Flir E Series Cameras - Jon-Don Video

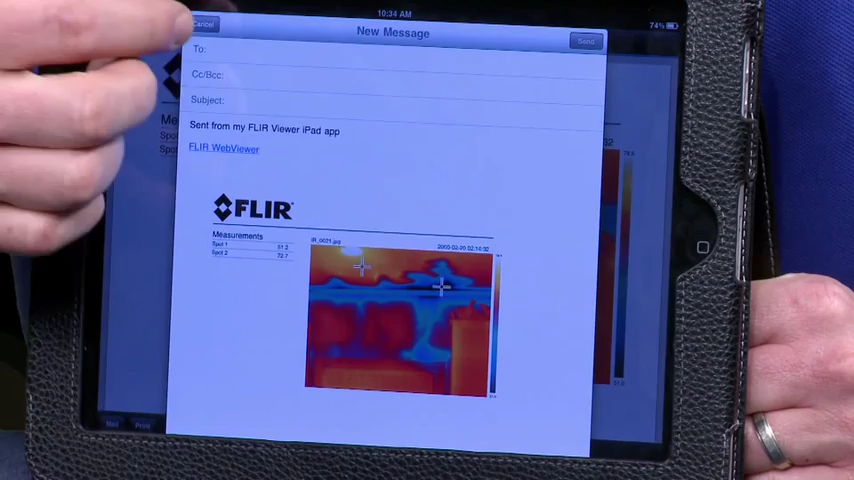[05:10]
Very simple. This is faster, efficient, and just really a much cleaner way of transferring images,
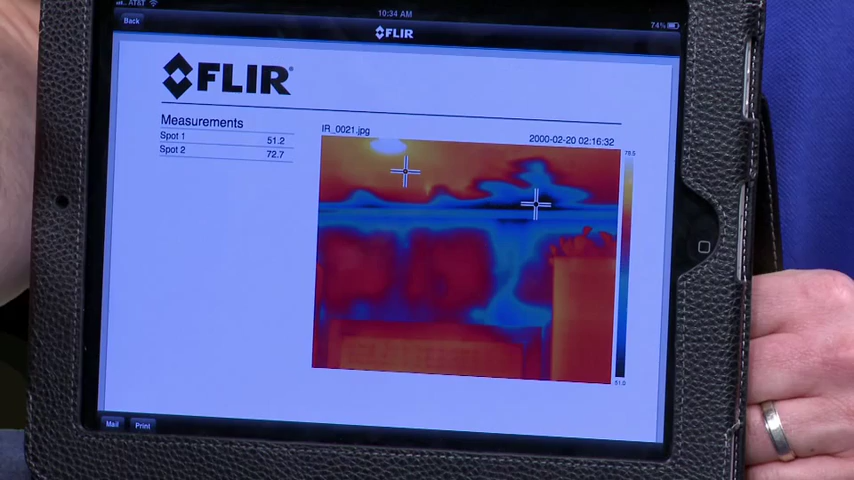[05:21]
data collection, and getting that information out to your customer.